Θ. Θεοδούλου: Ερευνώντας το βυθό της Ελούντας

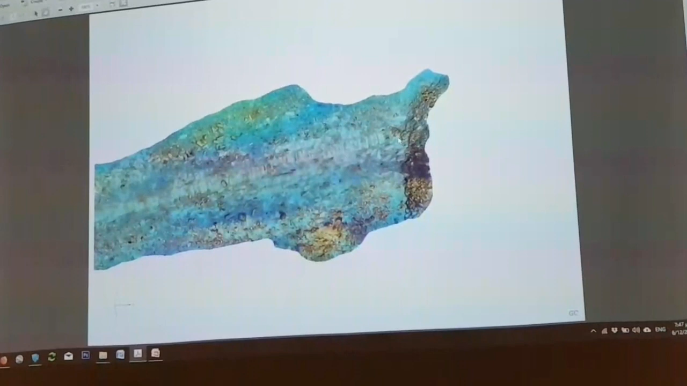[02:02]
μέχρι αυτό το σημείο. Από εδώ και πέρα έχει μια φυκιάδα